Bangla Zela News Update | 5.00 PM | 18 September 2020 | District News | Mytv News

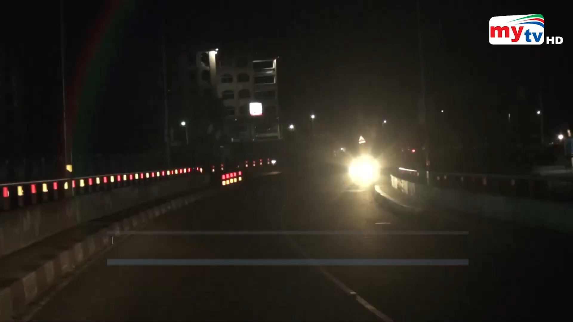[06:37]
রাতের সেতু অন্ধকার থাকায় হতাশা প্রকাশ করেন বরিশালের সচেতন মহল।